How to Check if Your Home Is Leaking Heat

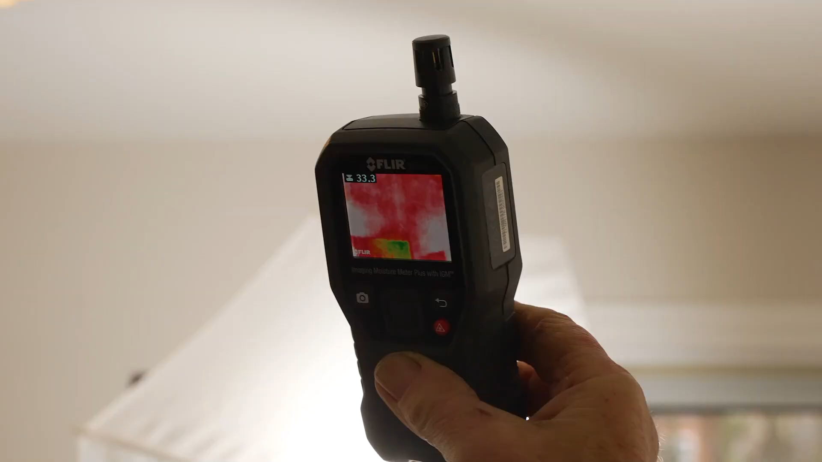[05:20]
see what we've got this is the flat roof so there'll be a bit of loft insulation
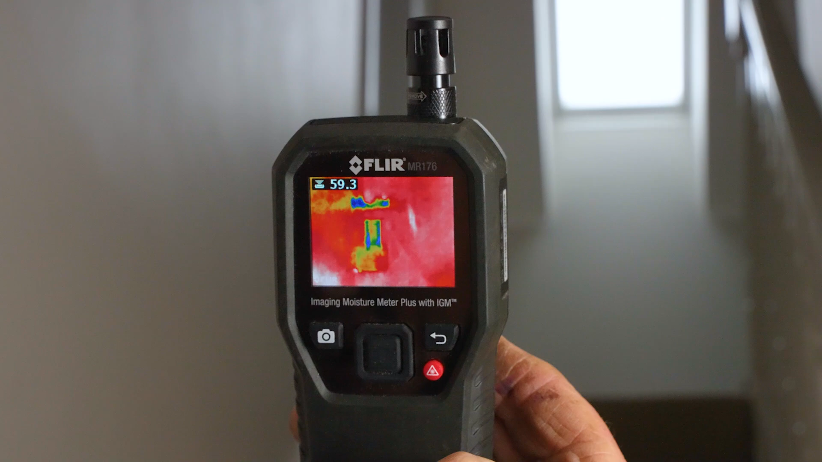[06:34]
cold there's a bit of insulation missing just at that point again